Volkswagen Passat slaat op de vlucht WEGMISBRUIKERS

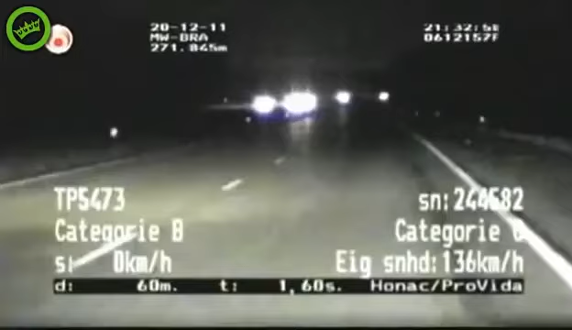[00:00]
De bestuurder van een Volkswagen Passat die de maximumsnelheid van 120 km per uur duidelijk negeert. De agenten hebben een meting gestart en die komt uit op... ...162. Sietse geeft de bestuurder een stopteken, maar hij lijkt niet van plan om hier gehoor aan te geven. Integendeel zelfs, want binnen de bebouwde kom gaat het gas daar stevig op... ...en probeert de Passatrijder zijn achtervolgers af te schudden...
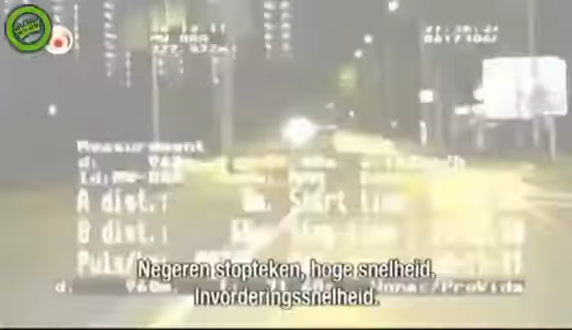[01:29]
Het is weer een stopteken, hoge snelheid.